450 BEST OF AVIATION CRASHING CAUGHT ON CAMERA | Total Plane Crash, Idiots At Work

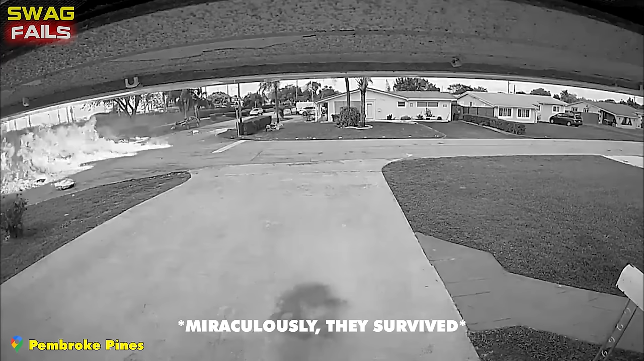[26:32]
The terrifying incident occurred because an engine crashed shortly after takeoff from North Perry Airport. So before taking off, check the engine and other systems to make sure they are operating properly.